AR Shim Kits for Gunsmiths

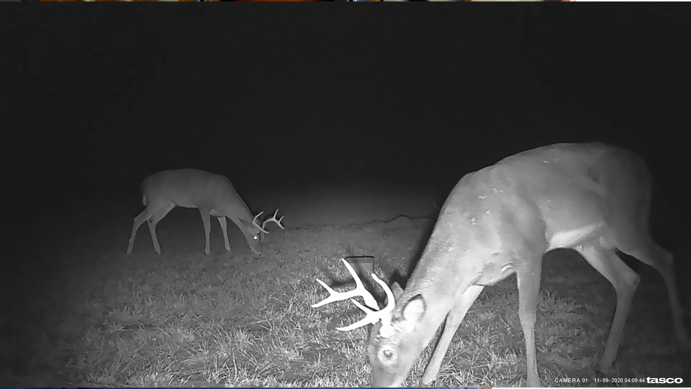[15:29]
We got some, uh, beautiful deer out here. Um, the deer are absolutely amazing.